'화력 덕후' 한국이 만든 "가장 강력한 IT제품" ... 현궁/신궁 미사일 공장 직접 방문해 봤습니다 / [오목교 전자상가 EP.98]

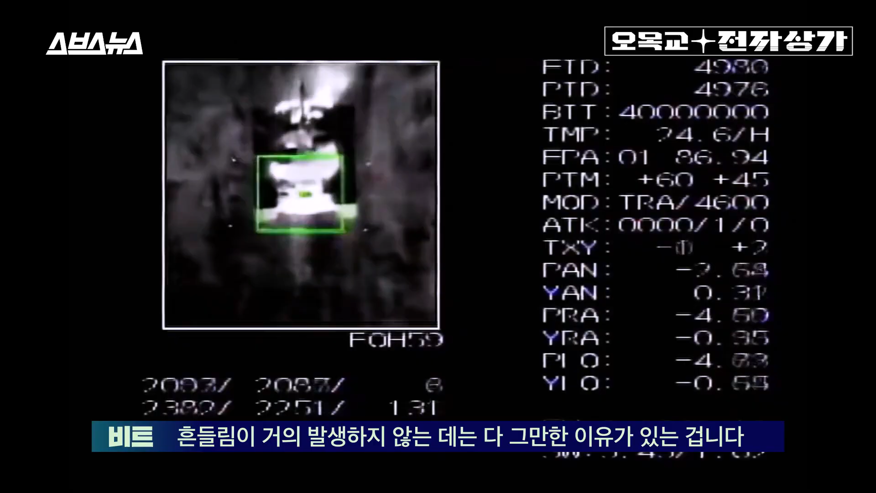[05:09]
우리가 쓰는 이 상용 기기들을 짐벌이라 부르는 것도 실은 이것과 같은 구조가 적용됐기 때문이라고 하네요.
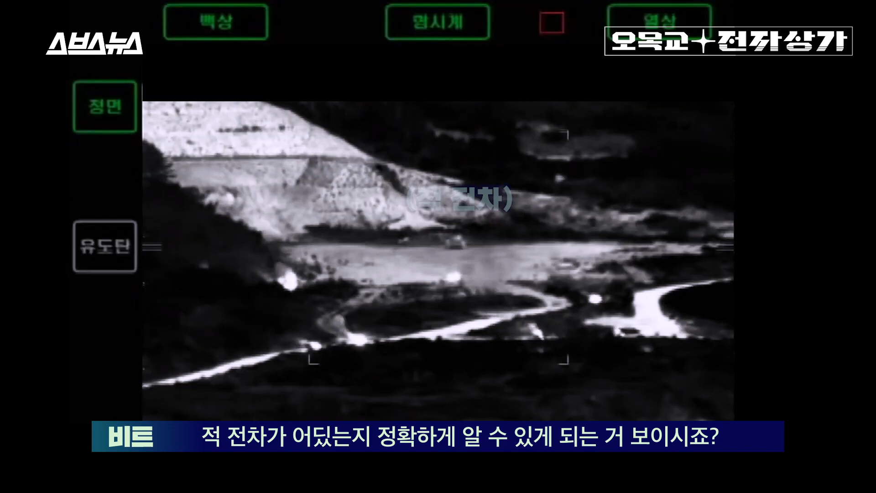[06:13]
전차가 어디 있는지 정확하게 알 수 있게 되는 거 보이시죠? 주간 야간 연방을 가리지 않고 목표물을 조준할 수 있기 때문에 사수 입장에선 오히려 더 유용할 수 있다는 거죠.
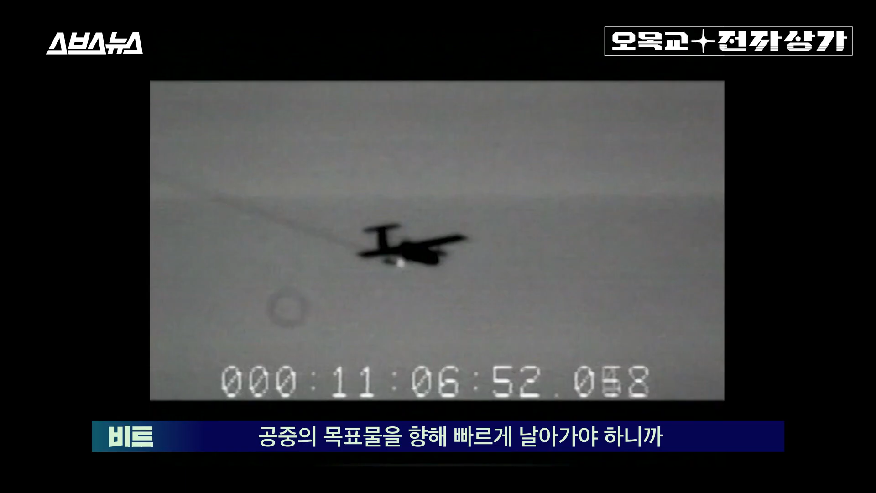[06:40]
뿐만 아니라 표적을 탐색하는 방식도 신궁과 현공은 약간 다른 편인데요. 적외선 영상의 형태로 즉 물체의 모양이라는 이미지의 형태로
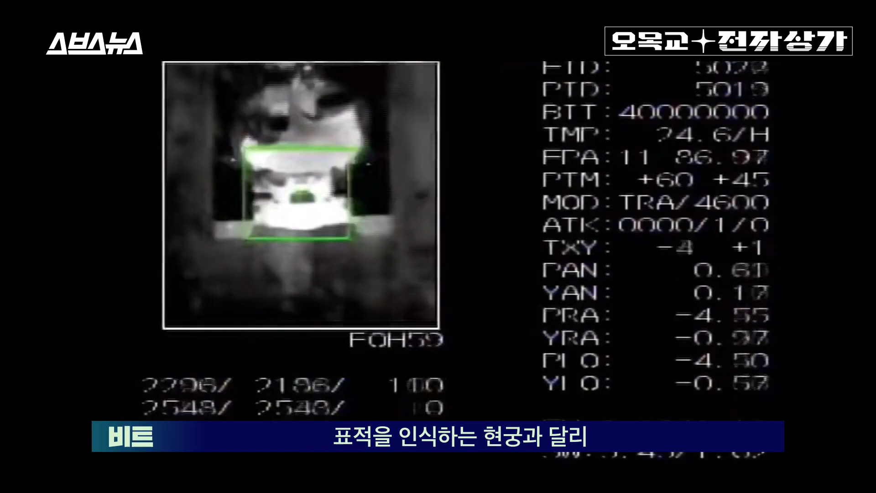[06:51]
표적을 인식하는 현공과 달리 조금 더 먼 거리의 표적을 노려야 하는 그래서 눈이나 조준기로는